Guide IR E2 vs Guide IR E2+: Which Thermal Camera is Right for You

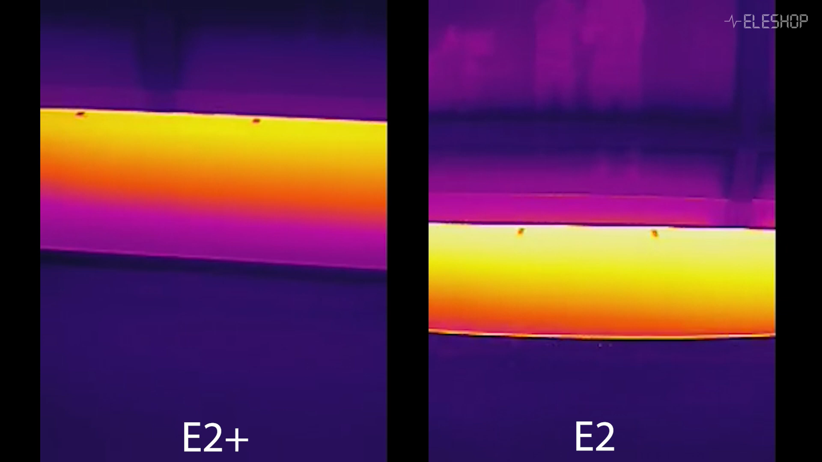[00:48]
Warmer areas appear in bright colors, like red or yellow,
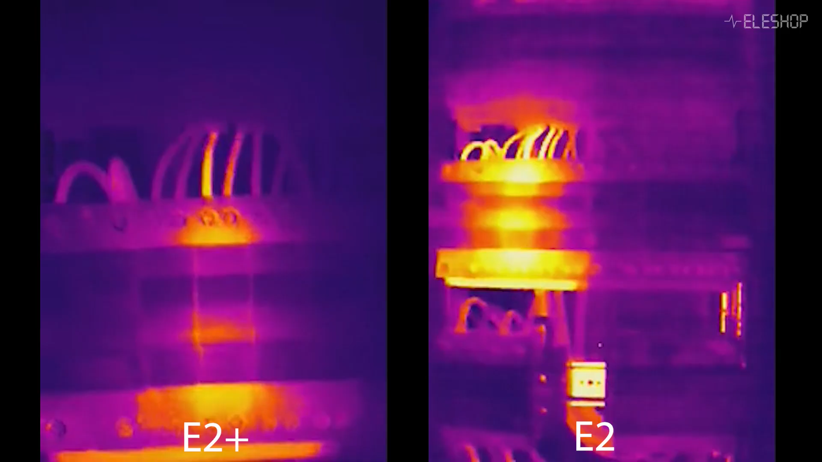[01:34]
thermal cameras are a powerful and intuitive diagnostic tool. Now let's talk about the key features of the Guide IR-E2 and the E2 Plus.
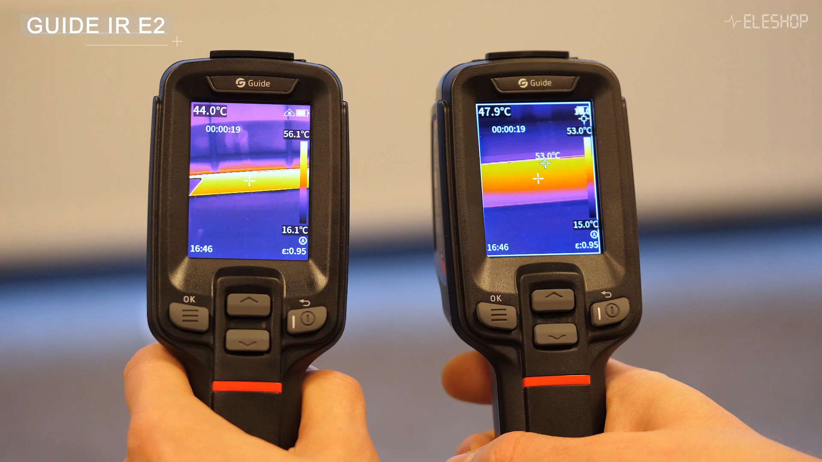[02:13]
The E2 comes with a wide-angle field of view, making it ideal for general inspections.
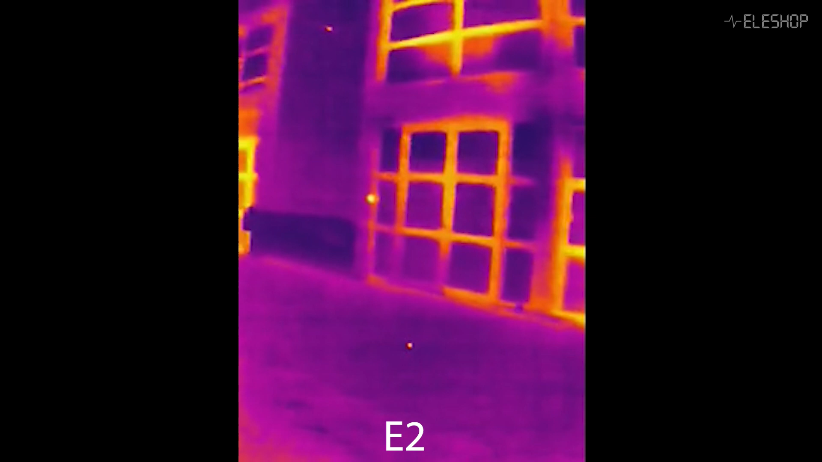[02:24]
This allows you to cover more area in a single glance, which is useful for tasks like surveying rooms,
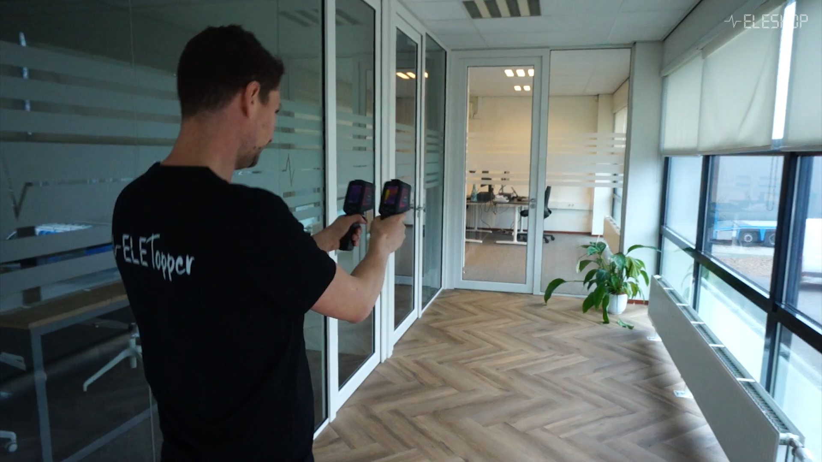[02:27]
spotting leaks or quickly inspecting building systems. The E2 Plus, on the other hand, features a narrower field of view which zooms in on smaller areas.
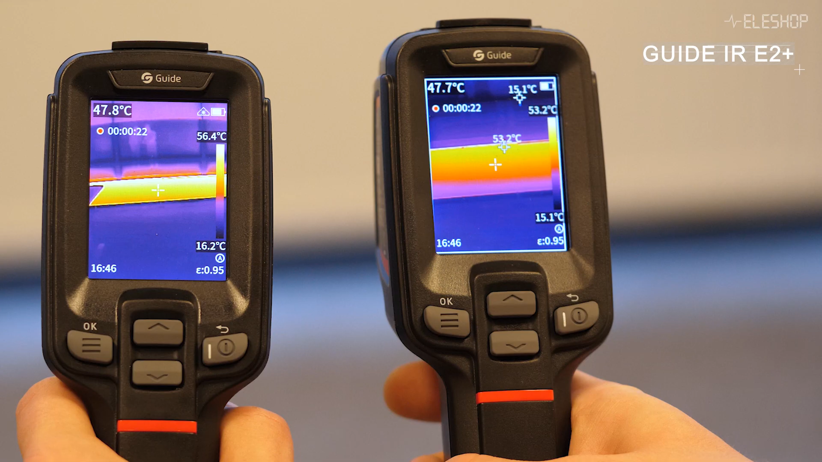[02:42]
This makes it better suited
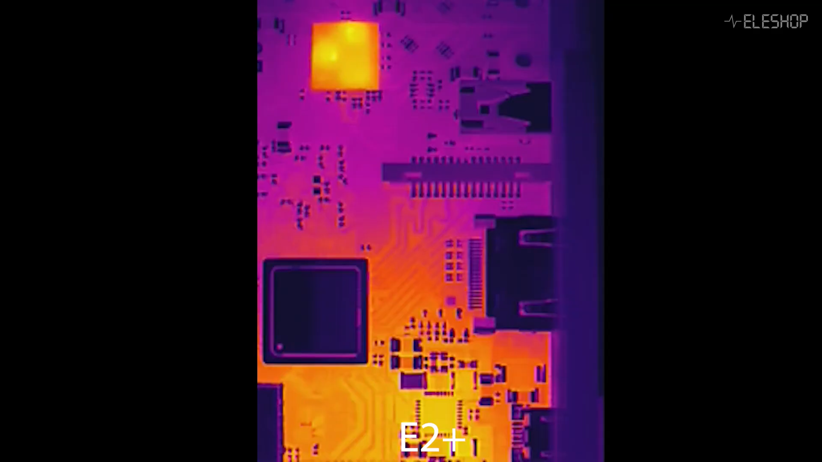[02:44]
for tasks like inspecting components on a PCB,
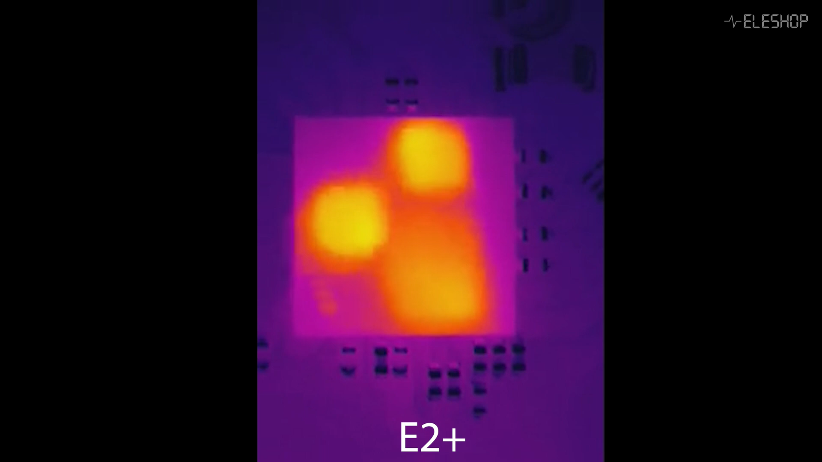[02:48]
analyzing heat build-up in mechanical parts or closely examining specific problem areas.
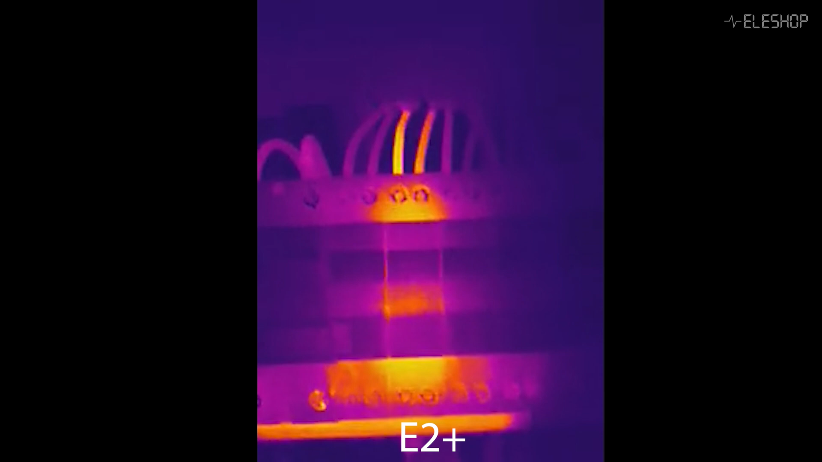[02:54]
Because the E2 Plus has a smaller field of view, it needs autofocus.
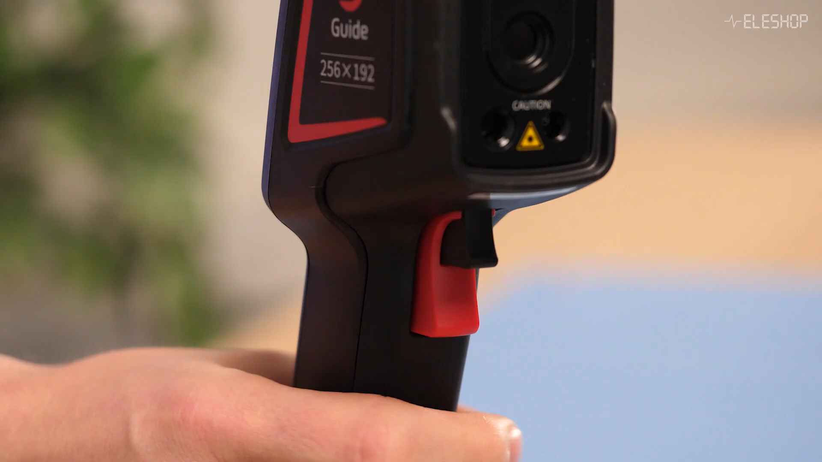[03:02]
By pressing the second trigger, the camera automatically focuses on the subject.
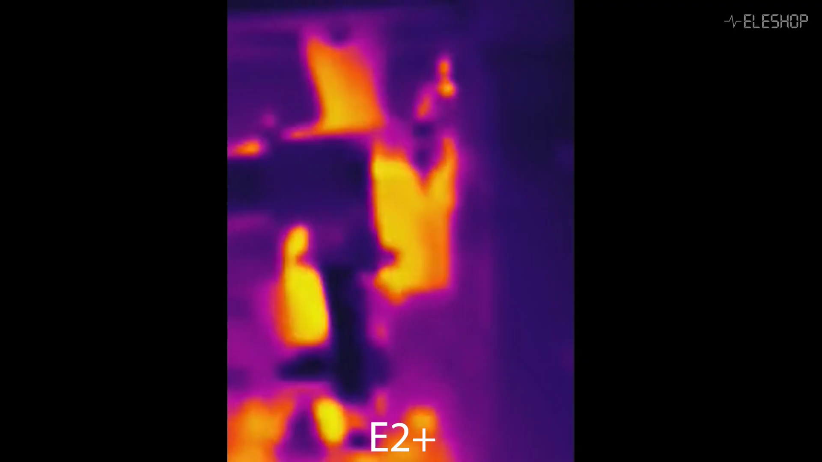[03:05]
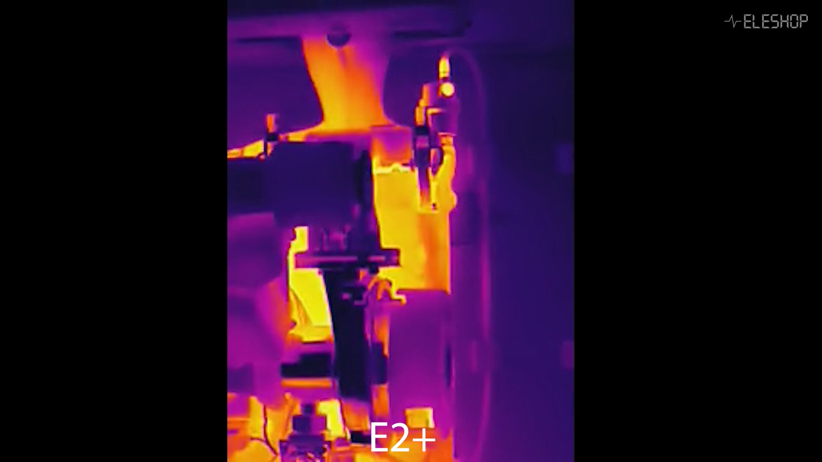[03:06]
The E2 has a fixed-focus lens, so the focus cannot be changed.
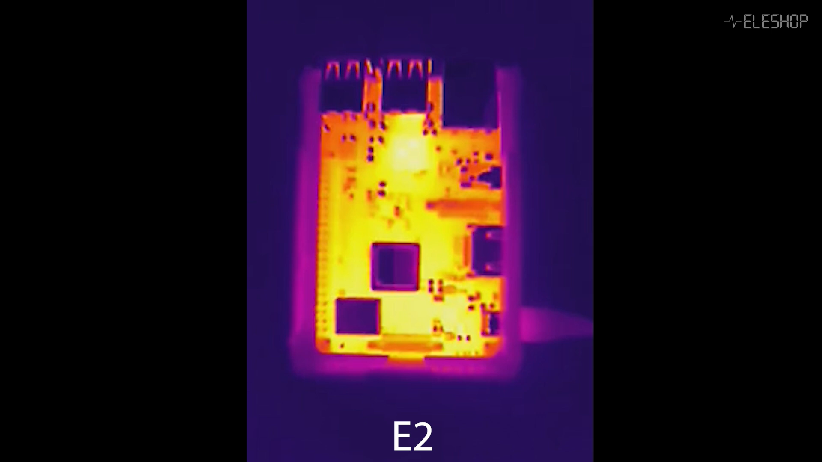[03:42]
you cannot get close enough to capture enough details.
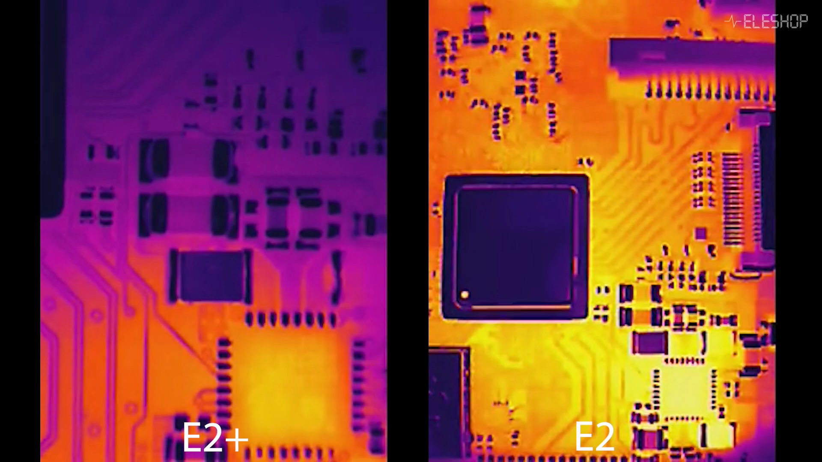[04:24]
You'll notice how much more detail you can capture, highlighting fine features and small components. With the macro lens, you can come much closer than with the standard setup, letting you focus on the tiniest details.
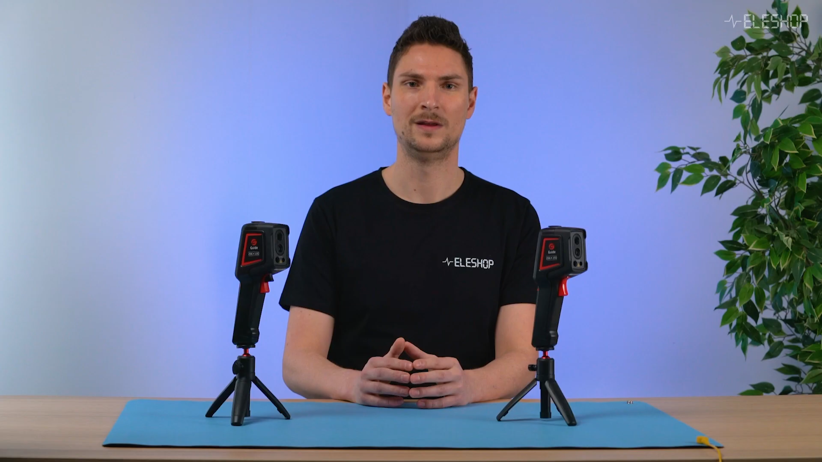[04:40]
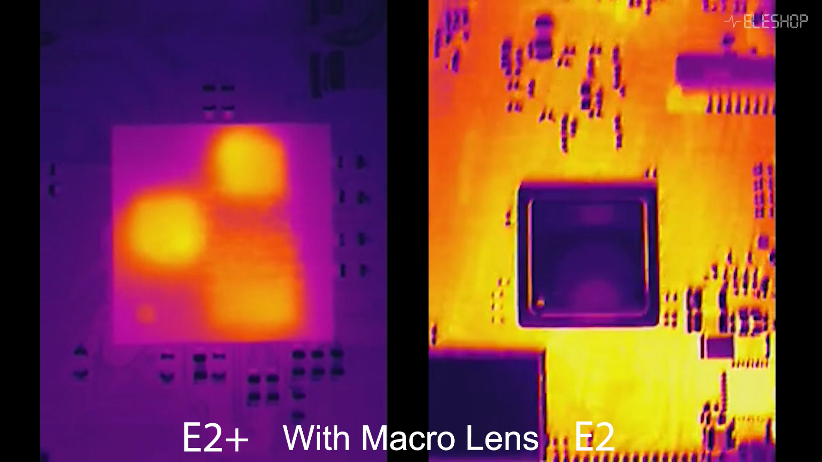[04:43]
With the E2 Plus, the magnification is largest, so you see the most details.
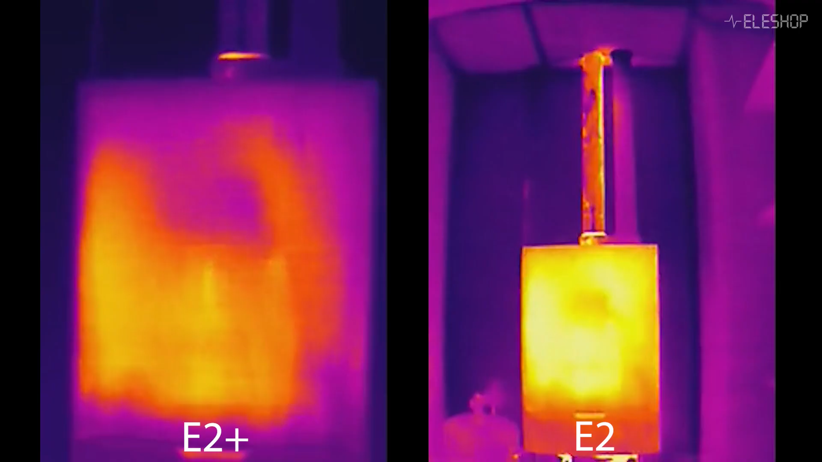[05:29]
Thermal cameras are excellent for identifying issues like heat loss,
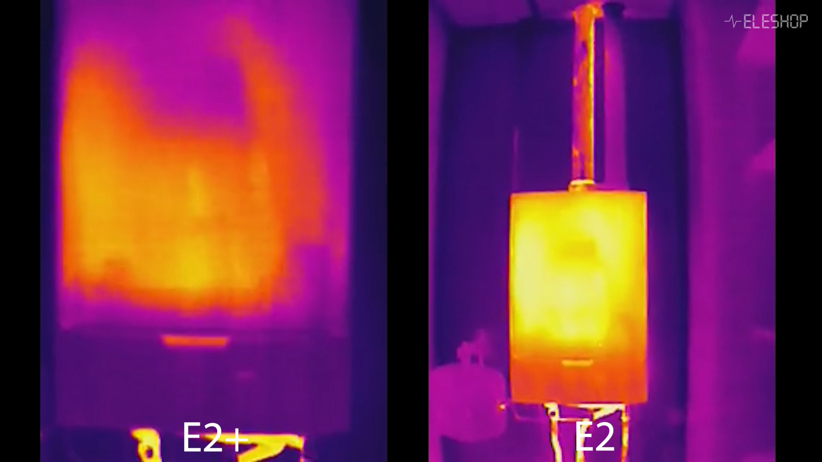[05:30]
leaks or potential overheating in systems. For boilers, both the E2 and E2 Plus work equally well.
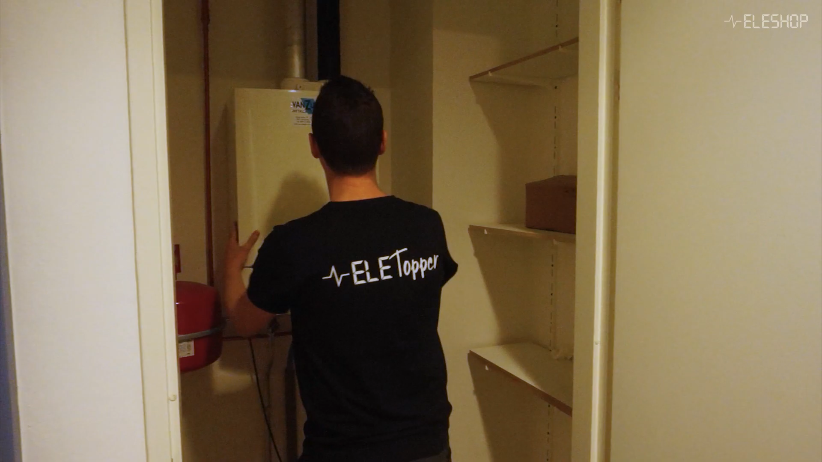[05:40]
With the cover removed,
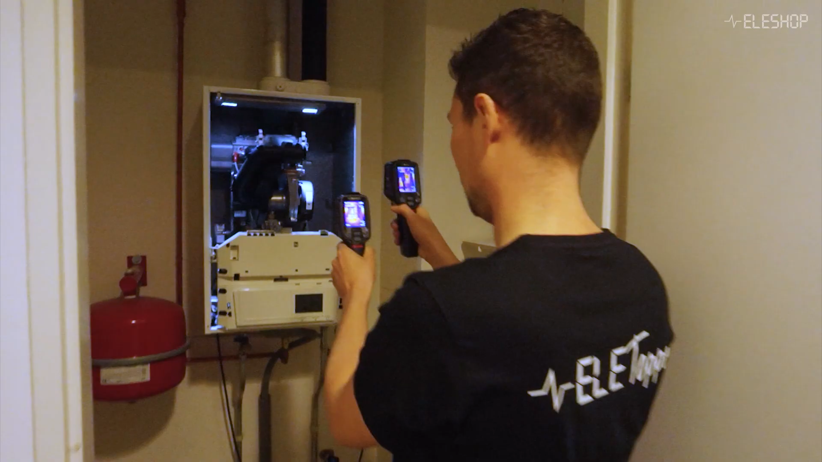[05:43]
both cameras are effective at showing finer details,
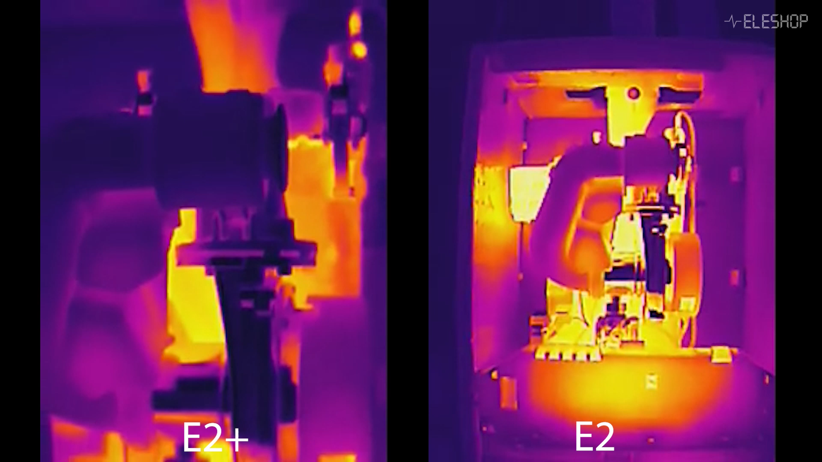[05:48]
though the E2 Plus offers a slightly improved view of smaller components inside.